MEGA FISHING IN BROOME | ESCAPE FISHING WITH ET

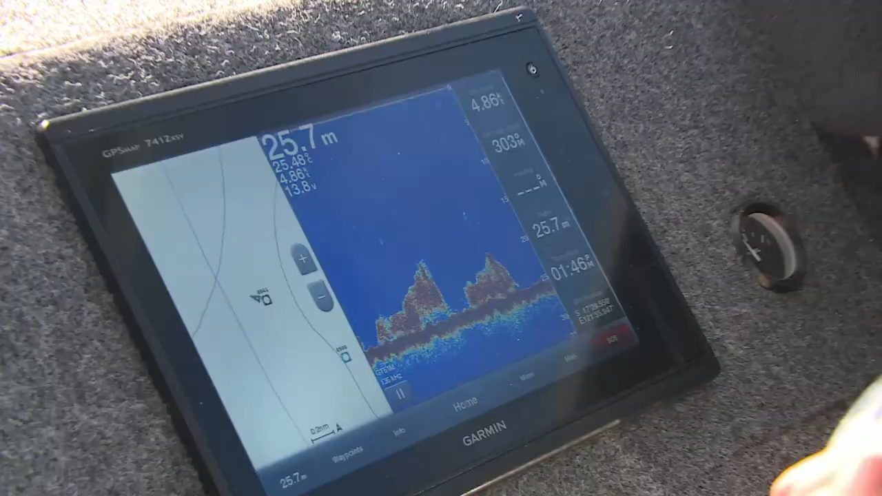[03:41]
On screen: depth 25.7 m
I love my Garmin Marine Electronics and my Crintrex boats back home.
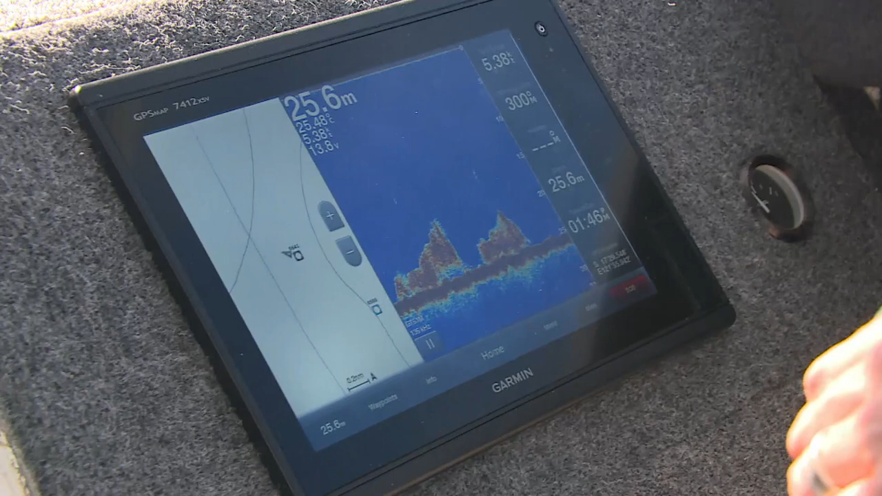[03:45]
On screen: depth 25.6 m
As you can see right here, nice clear picture, all this bait stacked up on the bottom.
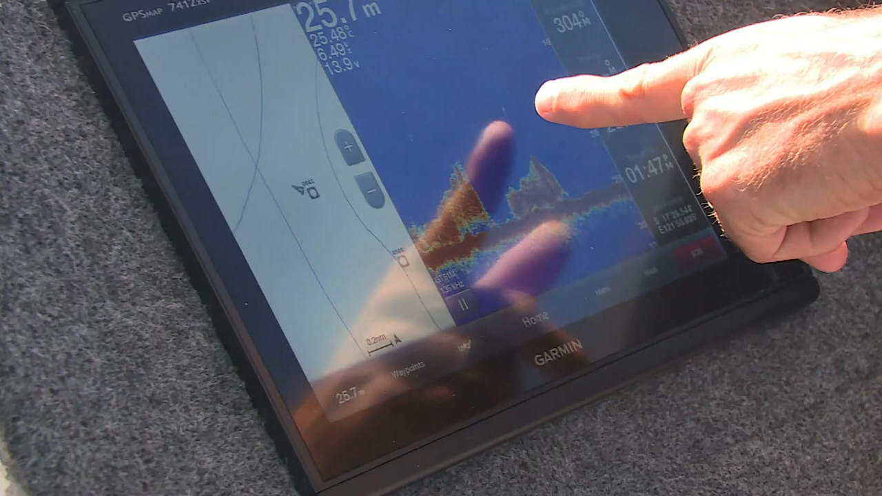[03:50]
On screen: depth 25.7 m
A few little breakaways, not quite sure what they are but this is thick bait. And there we go.